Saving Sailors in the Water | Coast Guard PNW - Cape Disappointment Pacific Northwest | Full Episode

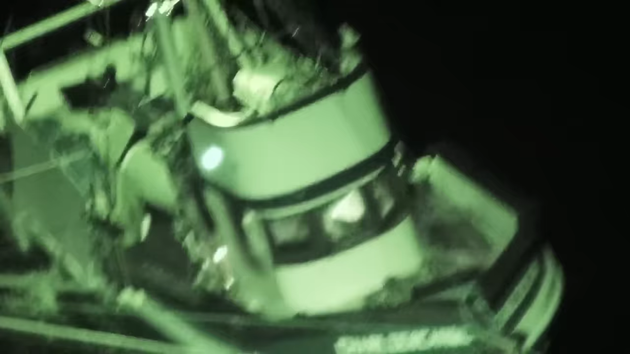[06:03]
I recommended to not be hoisted down to that unstable vessel because it has so much rigging and it was really small.
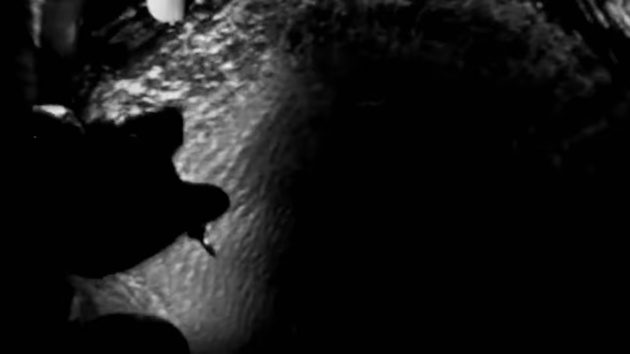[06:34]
Sector Columbia River, Coast Guard helicopter 6035.
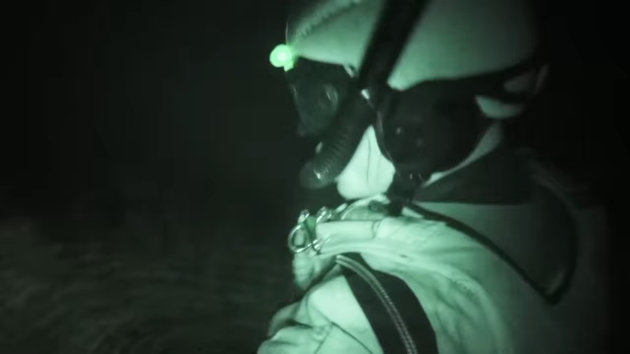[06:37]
We're currently putting our swimmer in the water.
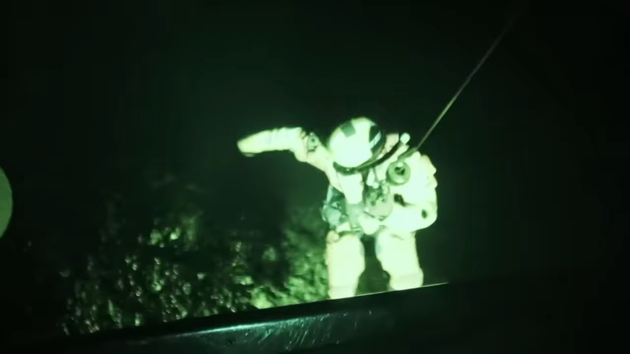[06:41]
I want to get the swimmer close enough to the boat so he doesn't have to work as hard,
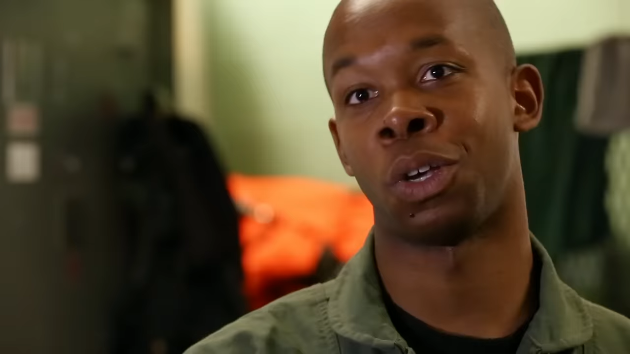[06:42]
but then you have to also make sure that you're staying away from all the obstacles.
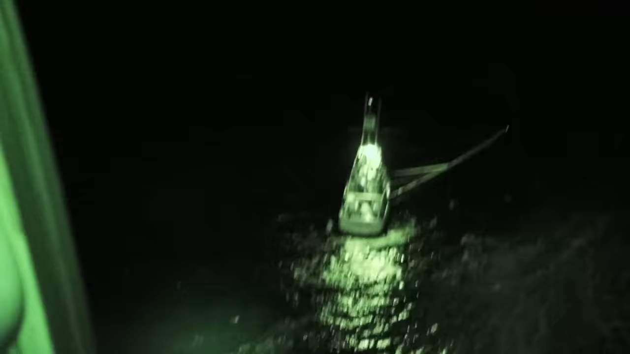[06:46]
You know, you have the mast to worry about, you have all the rigging to worry about.
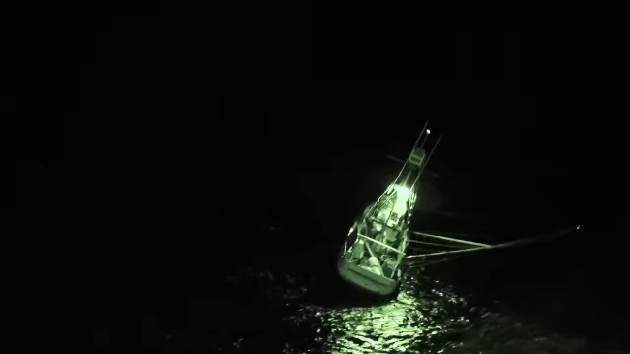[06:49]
Swimmer is in the water holding. Roger. Forward and right, 40.
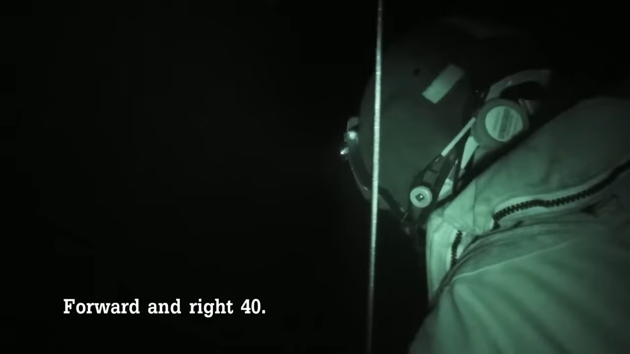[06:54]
We're going to lose side of the boat here.
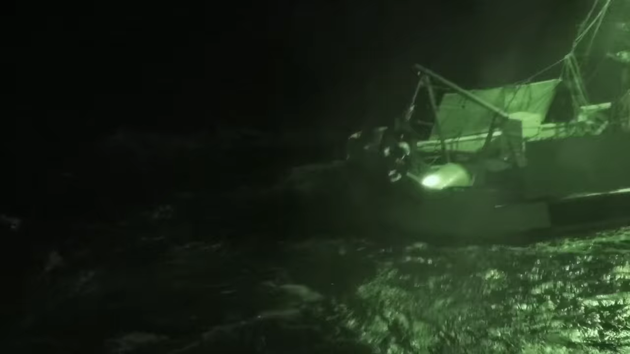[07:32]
Swimmer's at the boat, and he's climbing over the hole now.
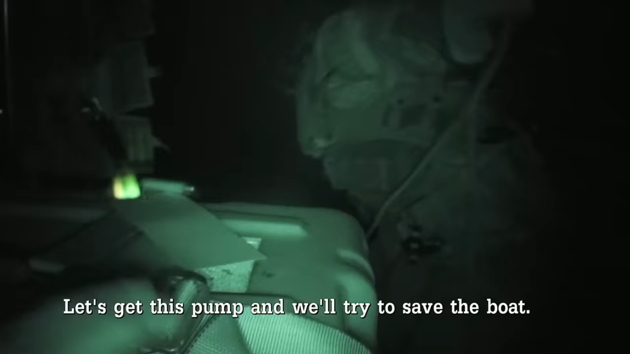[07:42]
Get this pump and I'll try to save the boat.
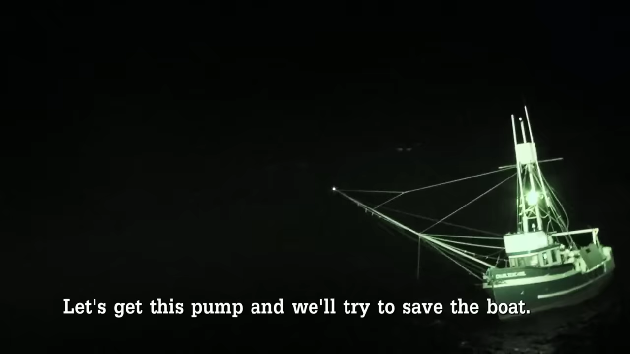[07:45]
I'll copy.
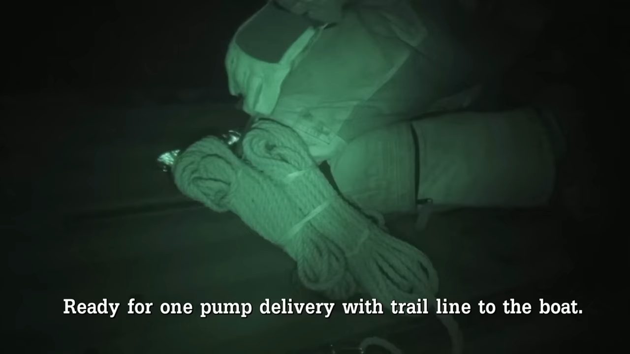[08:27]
Ready for one pump delivery with trail line to the boat.
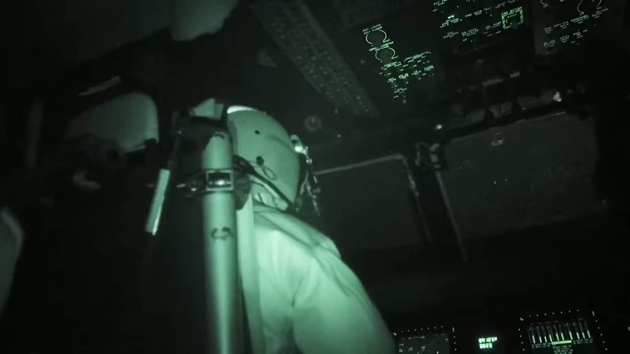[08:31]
Begin the hoist.
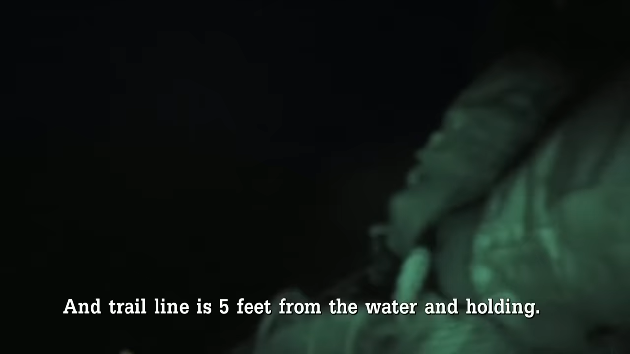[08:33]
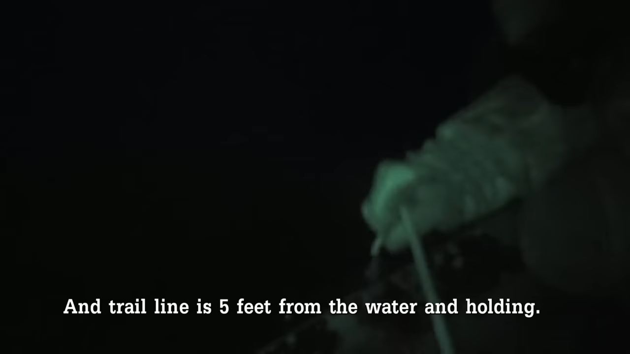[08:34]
And trail line is 5 feet from the water and holding.
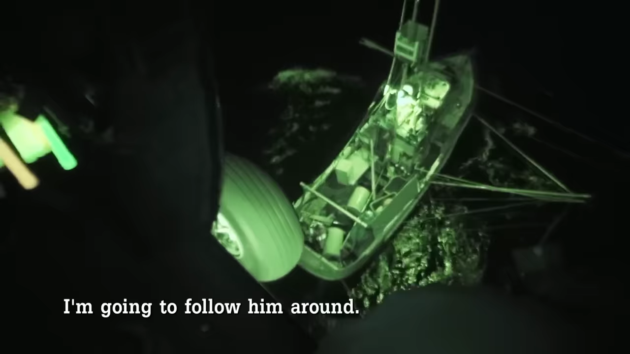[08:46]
Trail line was going down, Ty was tending it.
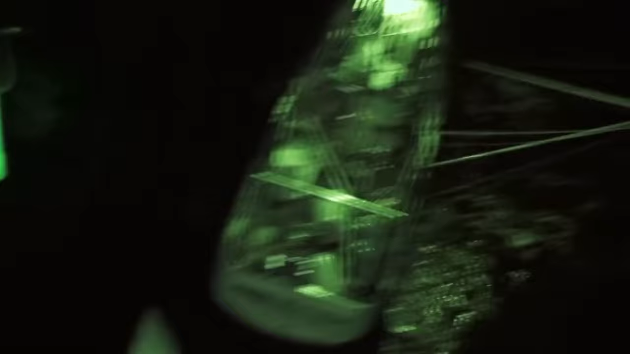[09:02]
The vessel continued around almost a full 360-degree turn. I'm trying to arrest his spin right here.
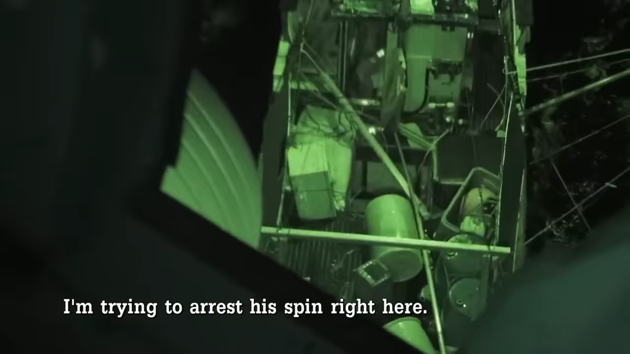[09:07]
I'm going to lose side of the boat. Yeah. As we're trying to deal with that, he came around underneath us.
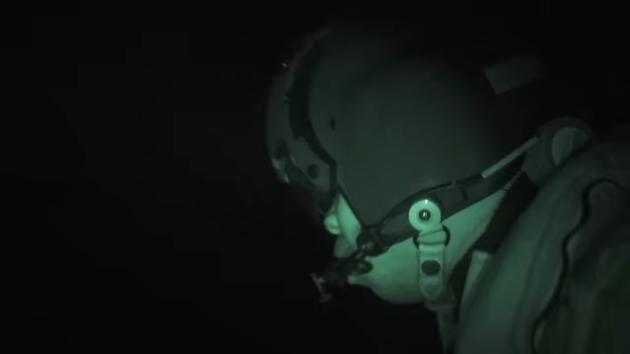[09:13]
I lost sight of him, and I knew that his mast was right below us.
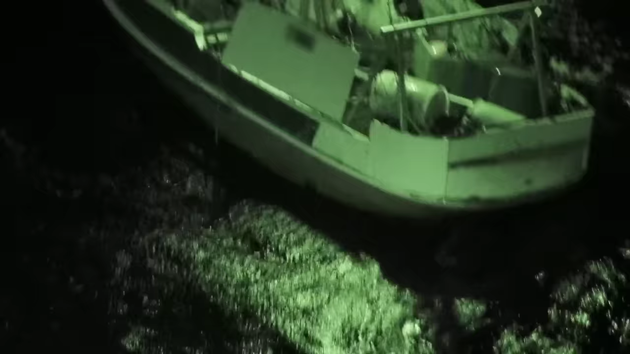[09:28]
I'm just barely keeping pace with the water right now. There's a boat taking the water.
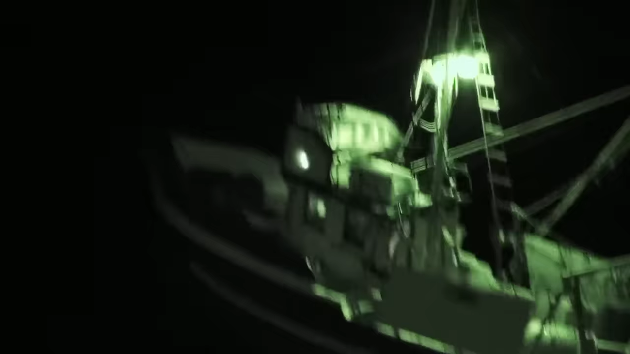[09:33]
It has about 400 gallons of water on board.
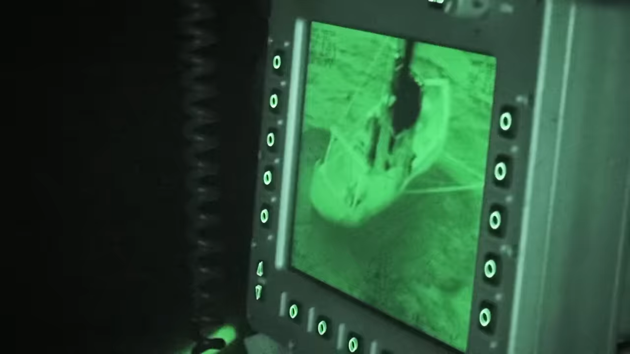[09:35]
I don't know if it'd be safe to hoist you down yet.